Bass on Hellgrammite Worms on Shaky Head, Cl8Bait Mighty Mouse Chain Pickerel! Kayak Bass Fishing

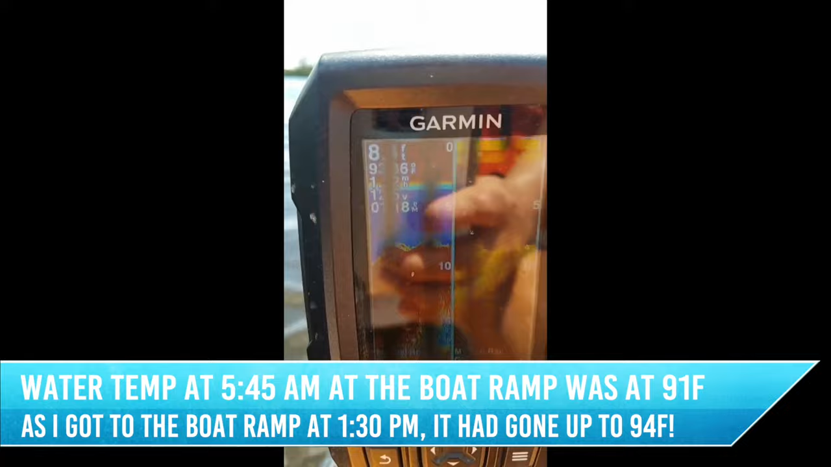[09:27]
93.36 degrees and it's rising as I get closer to the boat ramp.
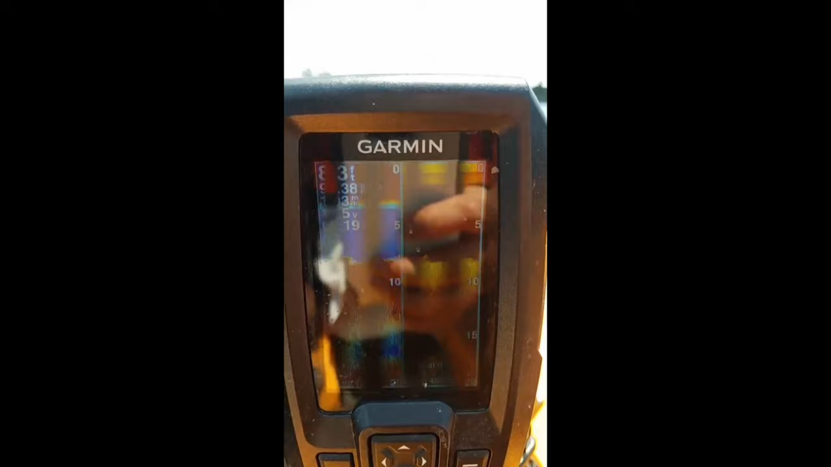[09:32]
And this is not even close to the nuclear plant where it spills out 100 plus degrees of water.